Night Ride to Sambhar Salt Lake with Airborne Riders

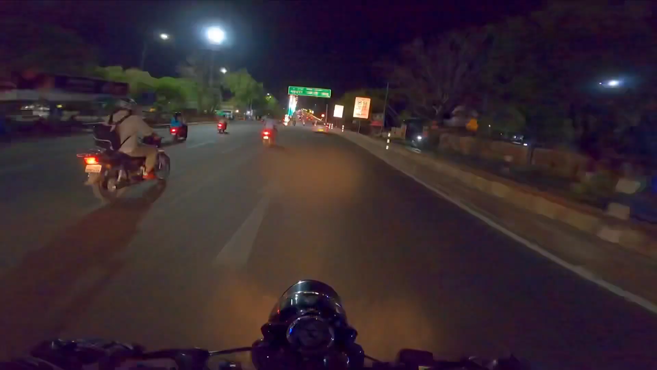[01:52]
और ये शुरू कर दी है आज की राइड हमने, नाइट राइड, सही शानदार और स्मूथ वाली राइड होगी। एक्चुअली हम लोग इसमें प्रॉपर कॉन्वे फॉलो करते हैं,
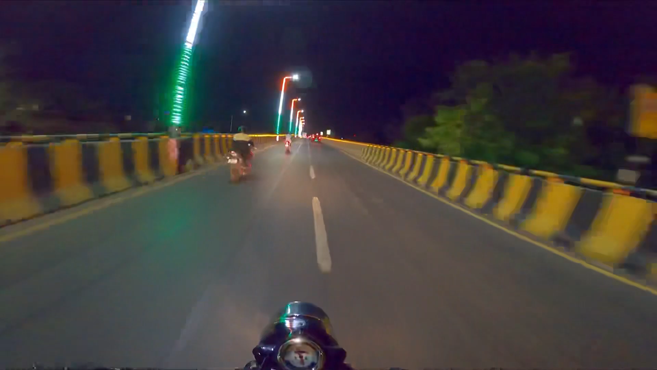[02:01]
ना कोई ओवर स्पीडिंग करता है ना कोई क्रॉस करता है, सब प्रॉपर एक लाइन से चलेंगे, ढंग से चलेंगे, स्पीड मेंटेन करते हुए। एज ऑलवेज सिटी राइड में हमेशा की तरह कुछ लोग आगे बढ़ गए, कुछ लोग पीछे रह गए।
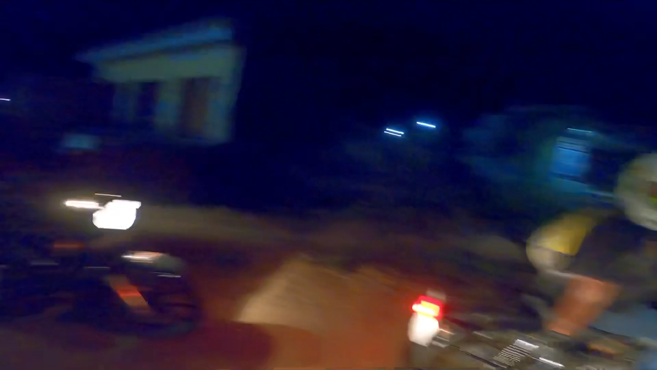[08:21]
अच्छा कुछ पीछे आ रहे हैं उनके लिए, इस लोकेशन पे तो रास्ते बन रहे हैं, यहाँ रोड़ियाँ पड़ी हुई हैं, और ये जो ऊबड़ खाबड़ से हो रखे हैं ना ये बड़ा कंसंट्रेट करने को मजबूर कर रहे हैं।
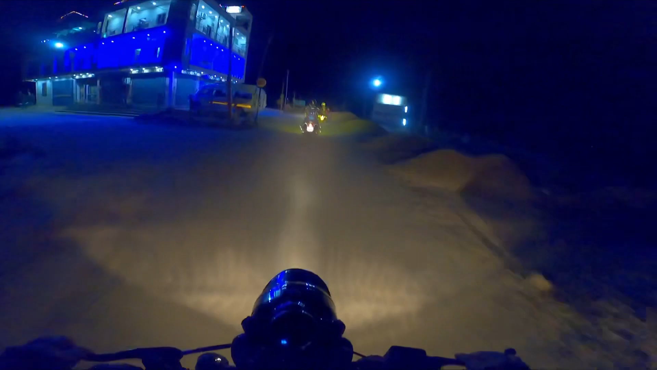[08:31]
राइड एंजॉय तो कर रहे हैं बट थोड़ा और ज़्यादा ध्यान रखना पड़ रहा है, और ऐसे में थोड़े बहुत कच्चे रास्ते, बट ठीक है, एक जॉइंट एक्सपीरियंस ऑफ रोडिंग का, हाईवे का, कच्चों का, पक्कों का, खाली सड़कों का, ट्रैफिक का, पूरा कम्प्लीट, एक कम्प्लीट पैकेज हो गया।
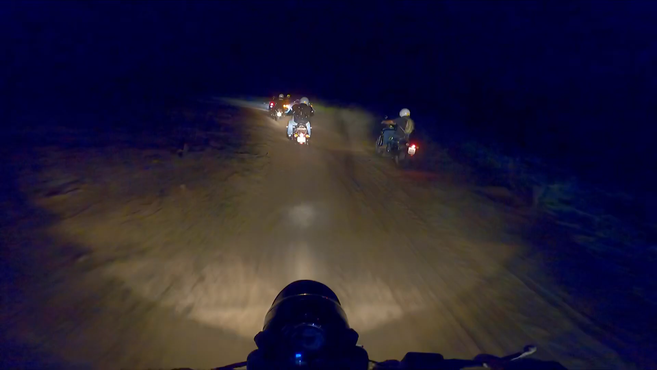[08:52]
इन रास्तों में रेत है, रेत की वजह से बैलेंस करना थोड़ा सा नहीं बहुत मुश्किल है।
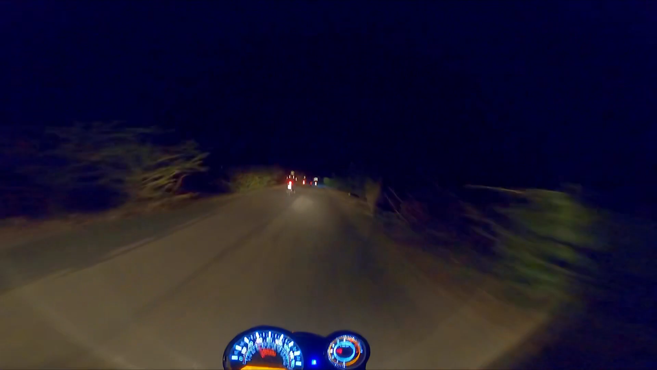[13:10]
ऐसे हम लोग धक्का देके लेके जा रहे हैं। कुछ आगे हाईवे पे कोई पंचर वाला मिलता है तो वहाँ पे इसका सेटलमेंट कुछ करेंगे, तब तक के लिए तो भाई साहब ऐसे ही लेके चलना पड़ेगा ये इस तरह से। थैंक गॉड रात को 2 बजे भी कोई पंचर वाला खुला हुआ है, और वो भी ऐसे बियाबान सुनसान जगह पे।